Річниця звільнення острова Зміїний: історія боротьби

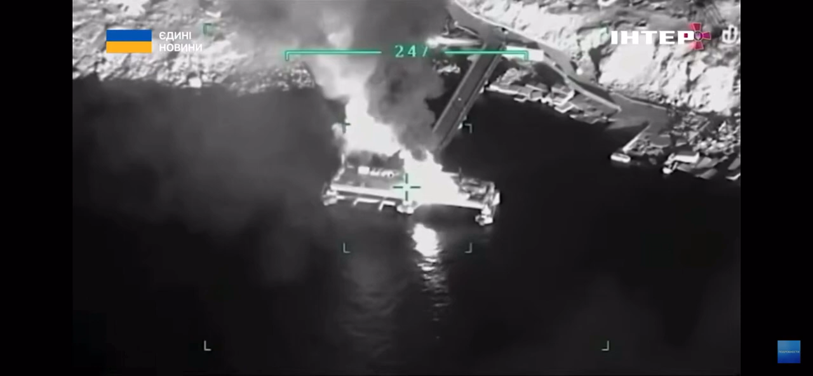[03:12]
а наші військові знищують новенький великовантажний буксир «Васілі Бех» під час транспортування ворогом на звійний боєприпасів.